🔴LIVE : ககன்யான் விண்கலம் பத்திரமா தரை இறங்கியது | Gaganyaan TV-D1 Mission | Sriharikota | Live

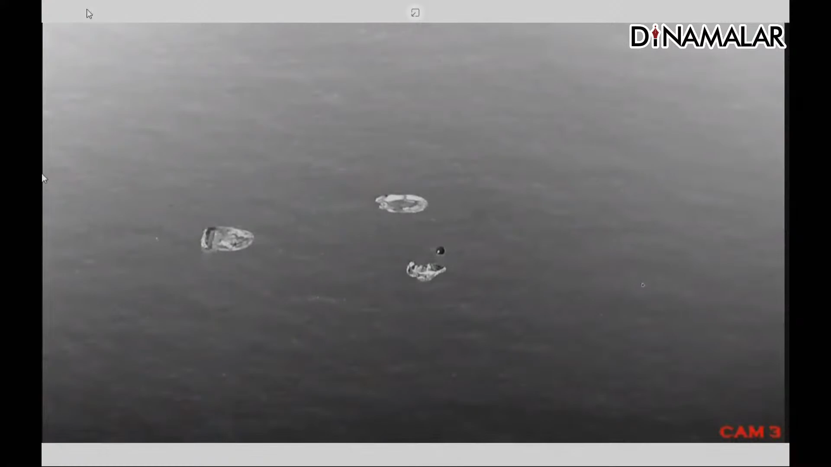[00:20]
jubilant ambience in the mission control center here at satish davan space center shri harikota
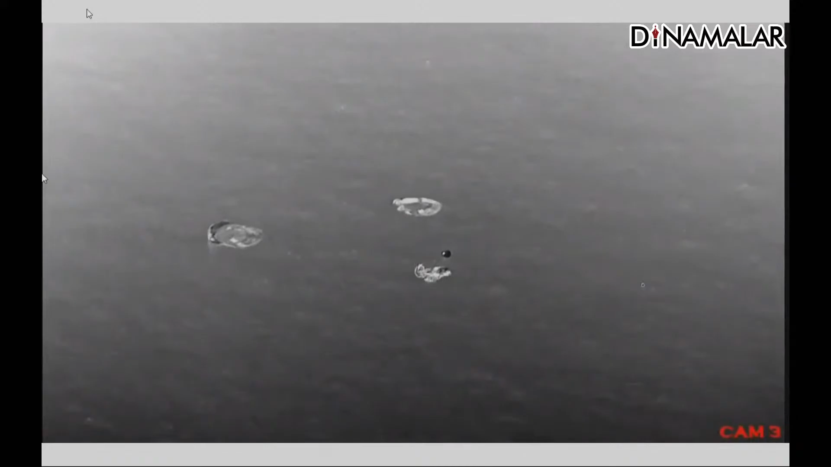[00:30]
on your tv screens the visuals live from the bay of bengal this is the mission director the tv d1 mission has fully accomplished its objectives the crew module has safely landed the target point